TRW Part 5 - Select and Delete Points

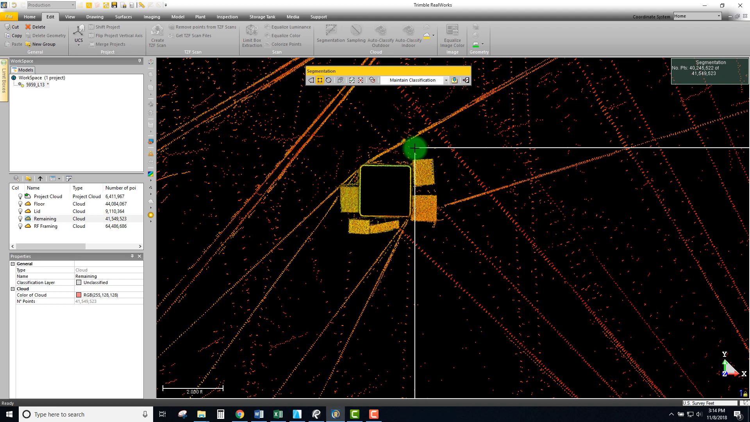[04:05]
I'm going to just click right here and let's take a look at this those points
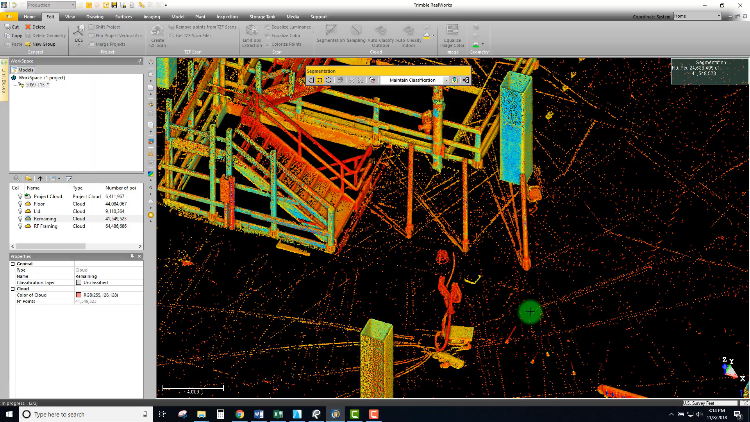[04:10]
so it actually looks like I believe
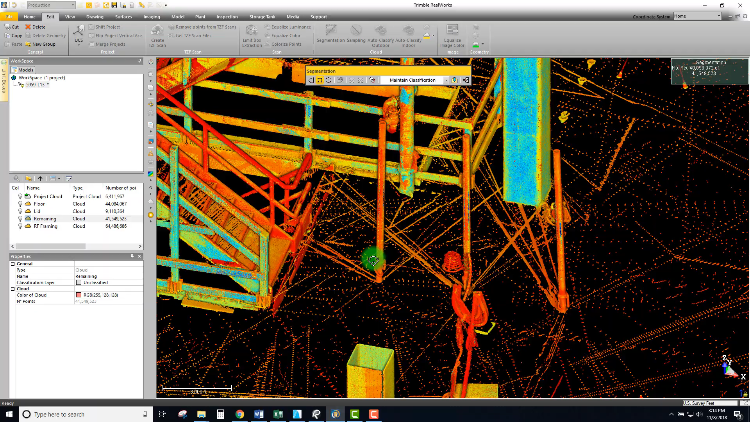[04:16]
those are actually reshores for the deck up above because I know they were doing some demo
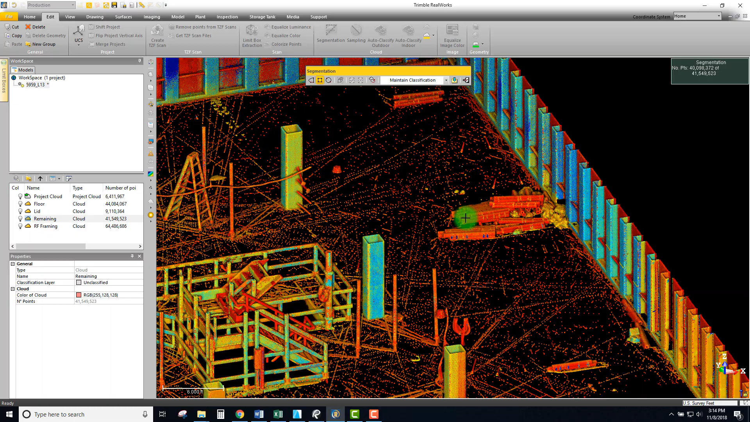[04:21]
work up above and so I think we have some reshores here so I think all those were fine with
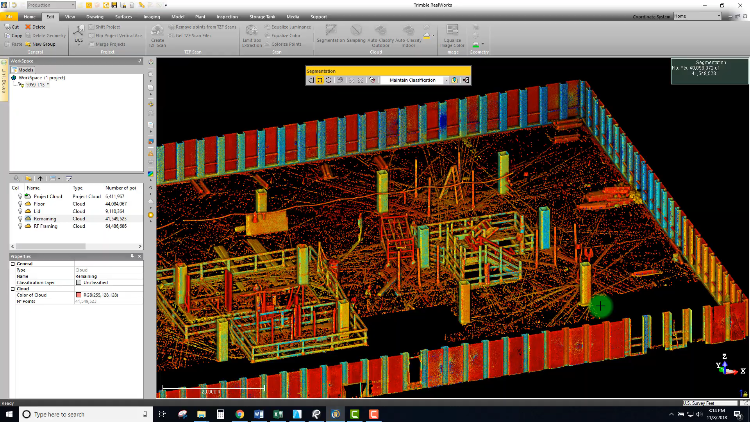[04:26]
deleting those out I just want to make sure that they weren't any pipes such as this fire
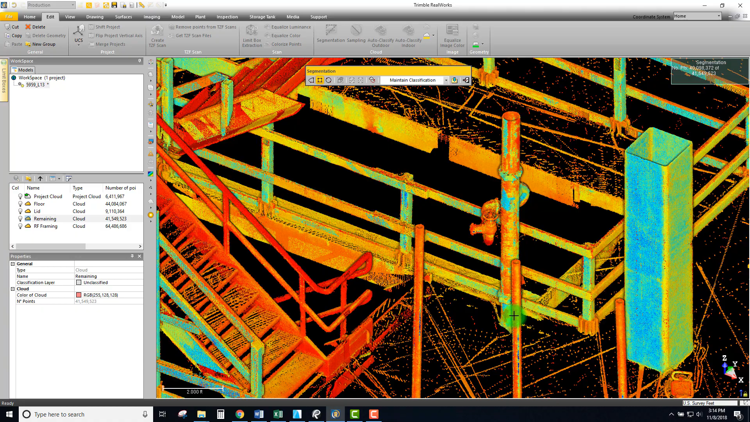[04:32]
riser there that stand pipe so you know what so
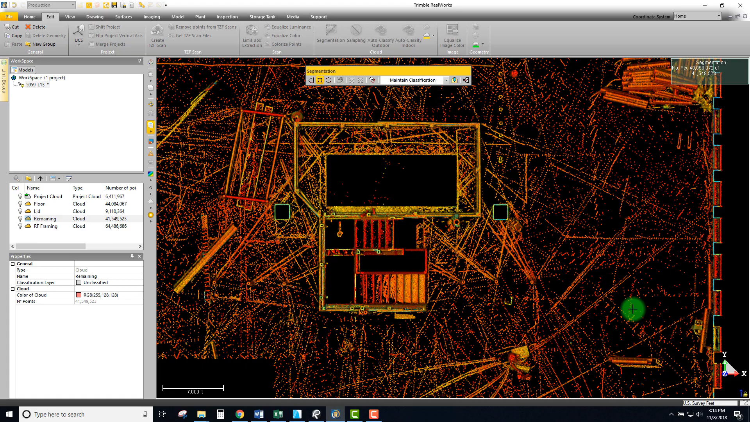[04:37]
from this point pretty comfortable just coming in here I'm
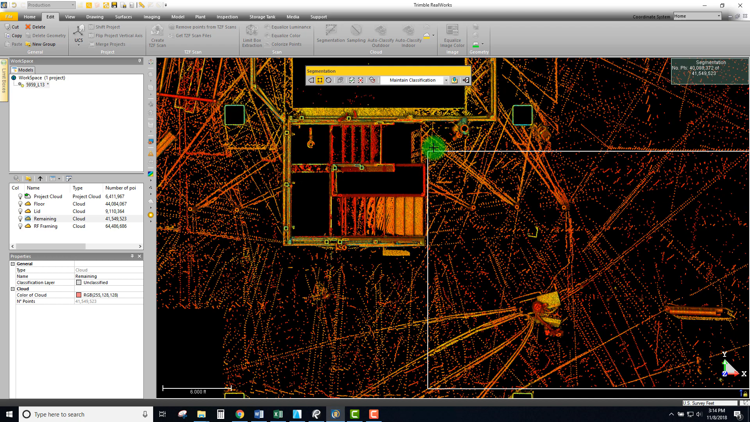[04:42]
gonna just take a big chunk all the way up to that fire riser and we'll crop
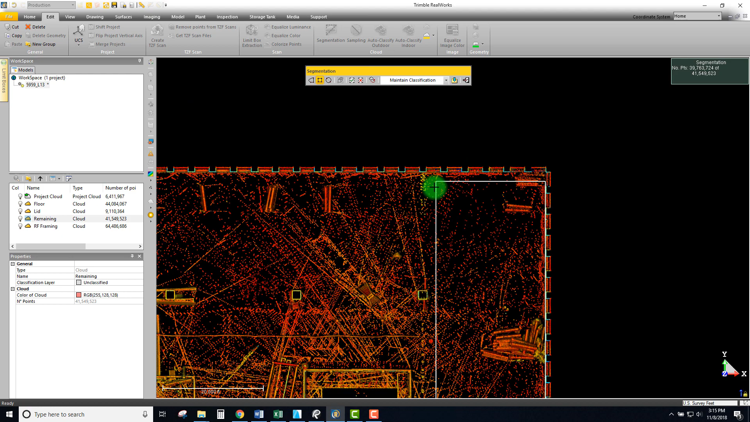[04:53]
essentially using that column down there right to the corner oops didn't
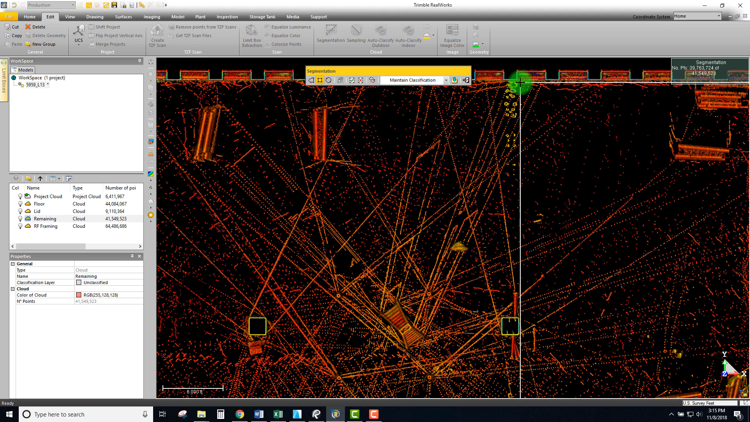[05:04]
stick okay there we go and I can actually see there's a lot of drilling taking place right here
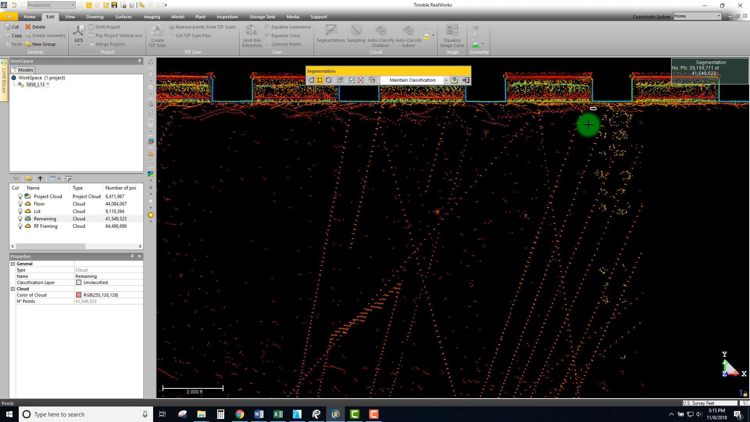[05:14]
so I'm going to leave all those holes those are reshores again and
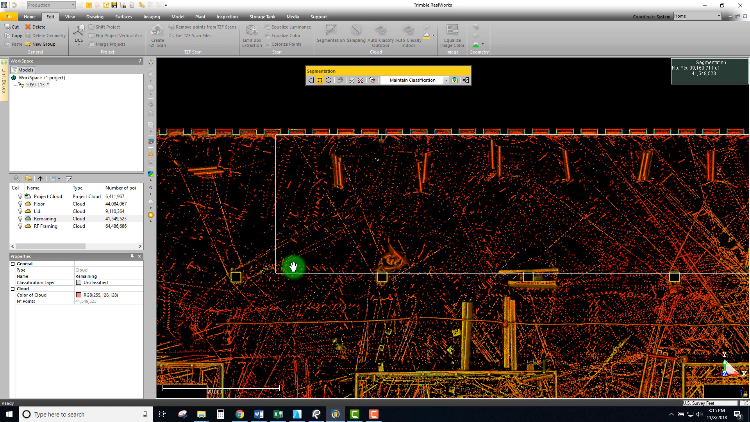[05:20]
I'm going to take a big chunk out over here all the way down leaving again those
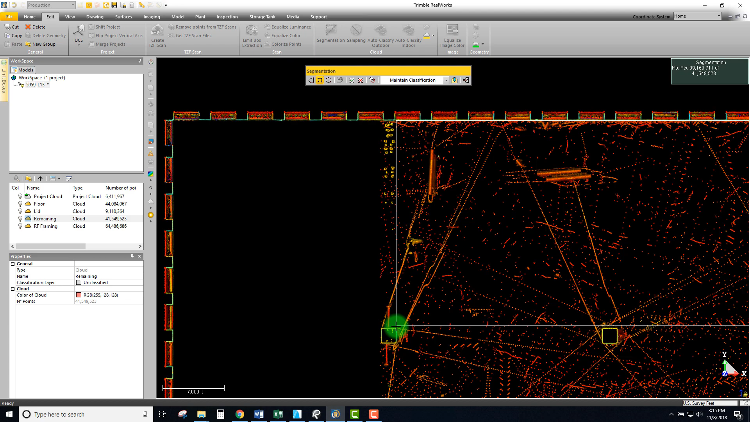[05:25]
holes in the deck and yeah let's just clean this
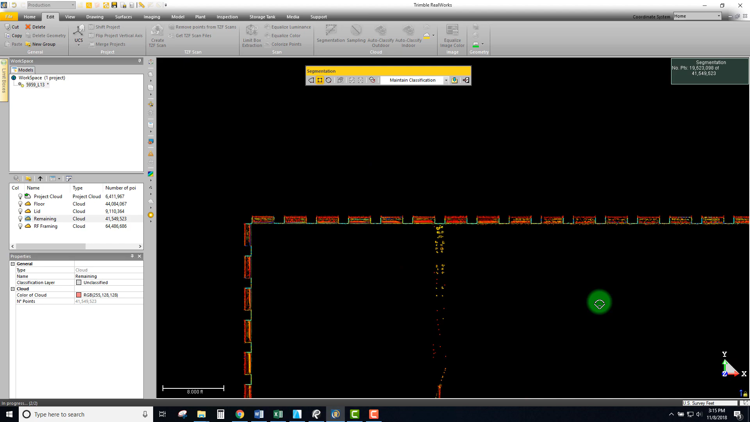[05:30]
up so you can see overall floor plan now we've really done majority of the perimeter
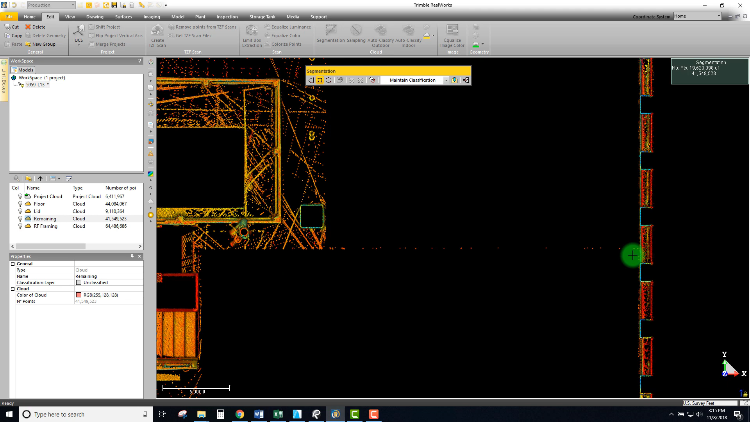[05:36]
looks like I missed a tiny little chunk right there so I can come in and
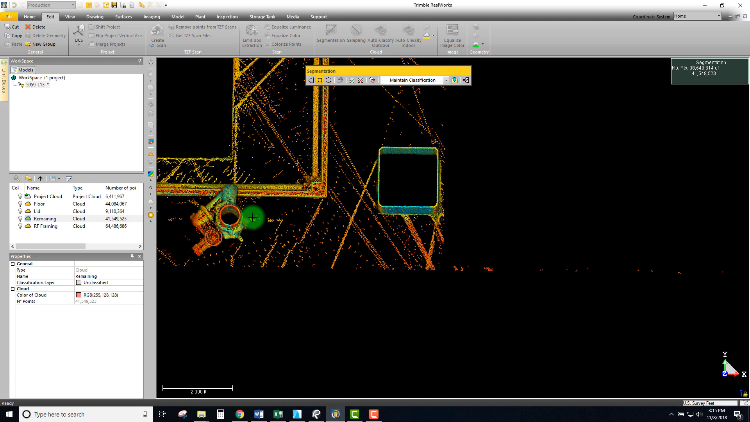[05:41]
just crop that and okay so we're looking pretty good we got quite a bit happening here so I've been mainly using the the
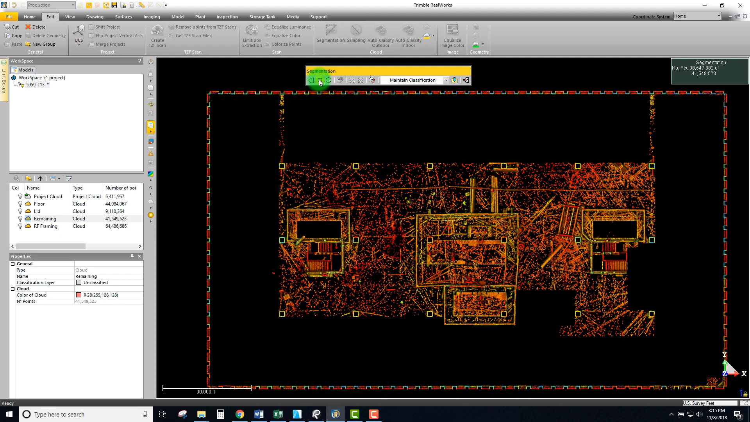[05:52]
rectangle rectangular sake selection there are other methods here we
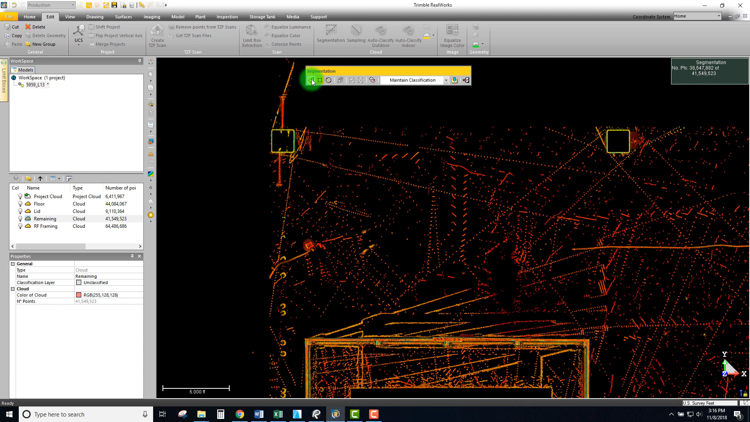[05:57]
can use our freeform again and we can use this to really kind of you know selectively go
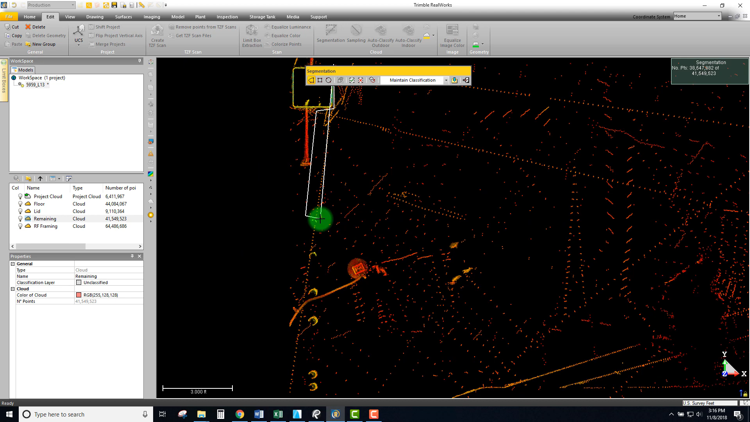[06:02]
through and pull out items that I want to clean up in this case I'm just trying to make sure that I'm not picking up any of the penetrations
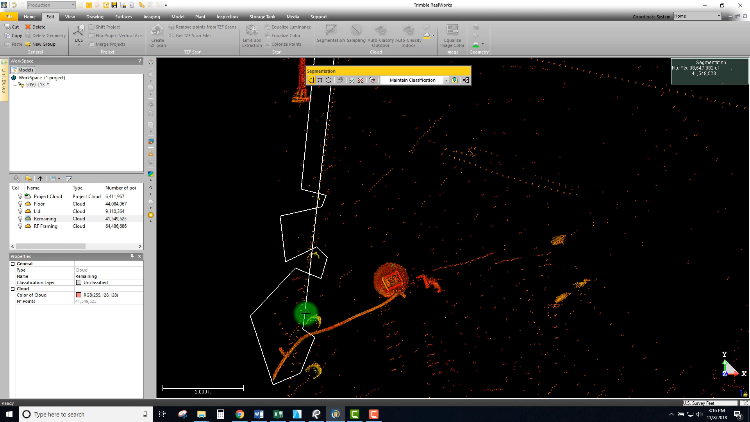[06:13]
I want to leave so I can really just go through and selectively grab stuff do
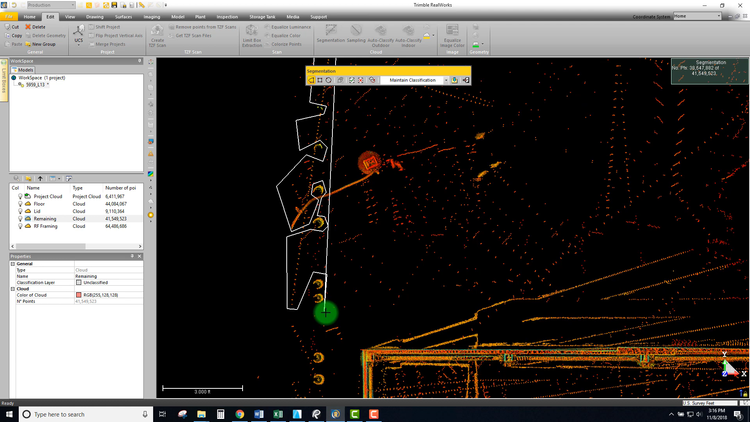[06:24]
this real quick you
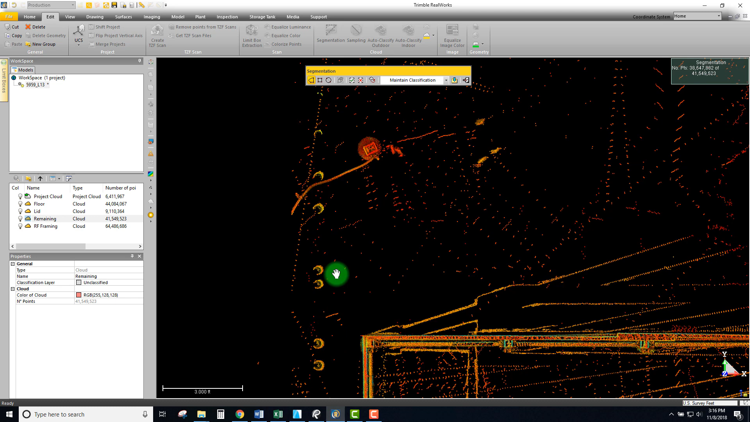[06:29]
really want to be careful though that you don't spend too much time
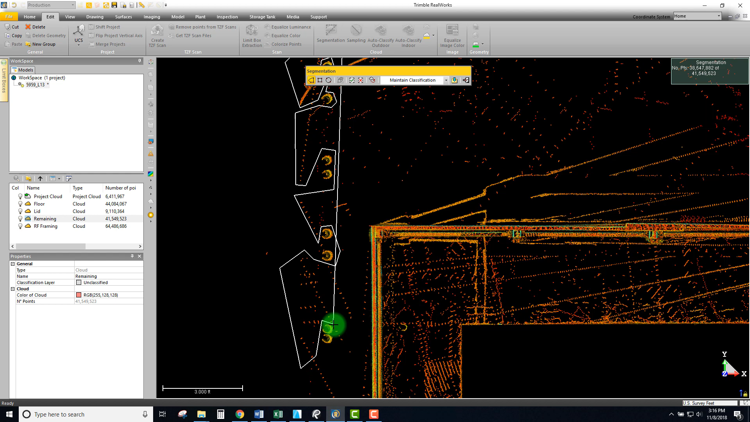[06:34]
doing these because sometimes you'll accidentally pick something up that you didn't want to and then you
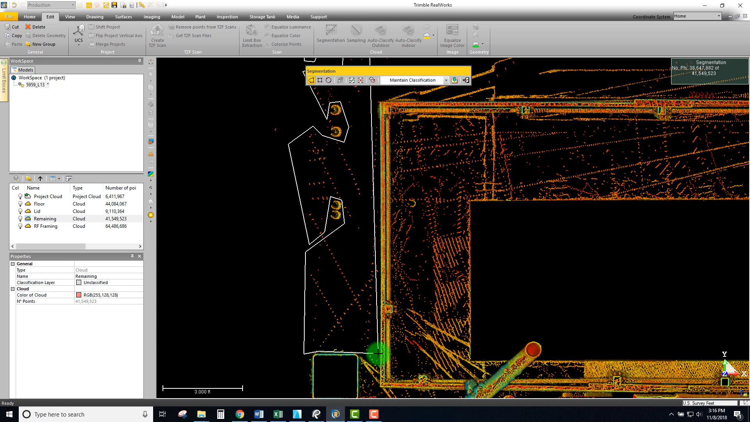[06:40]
just waste a lot of time so the more complicated of a shape I found can sometimes
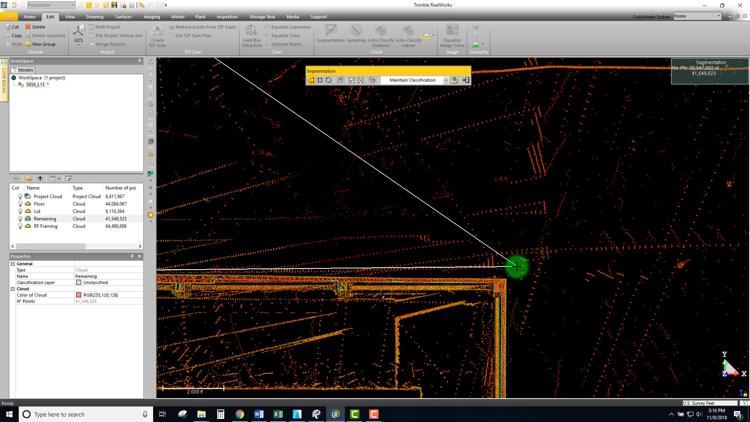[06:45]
come back and bite you so hopefully in this case that does not happen
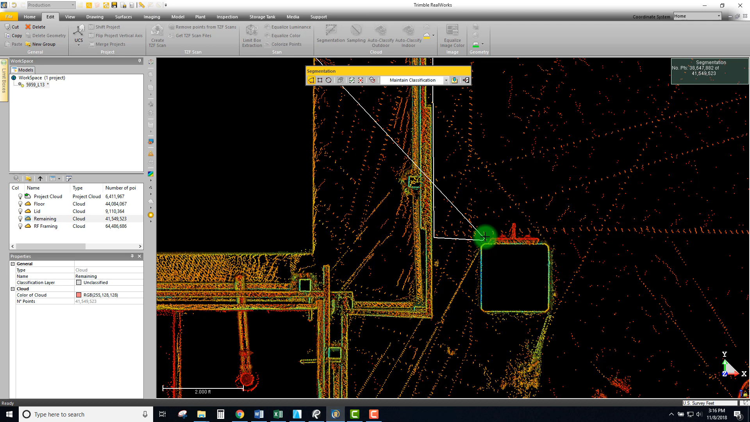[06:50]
so this is actually a new plate right there that's getting set up for some structural steel new beams coming
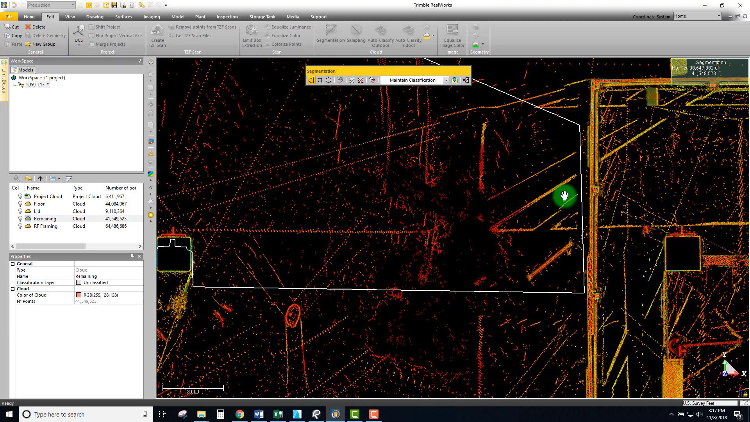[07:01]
in so again I'm looking it's good to kind of zoom out and make sure that